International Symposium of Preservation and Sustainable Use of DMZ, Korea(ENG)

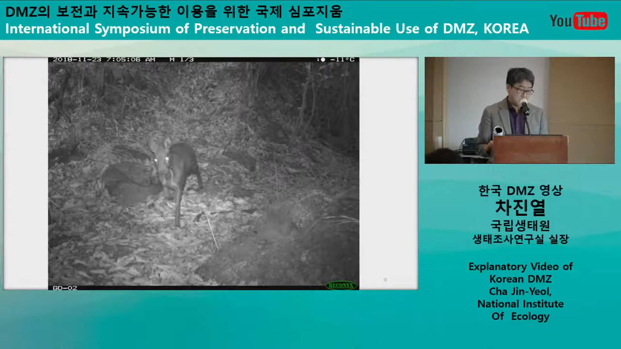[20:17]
And this is the portrait of the walking musk deer, and
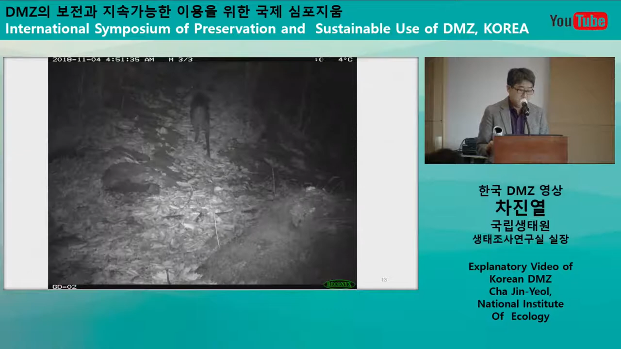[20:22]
its tears are very clear, visible, and also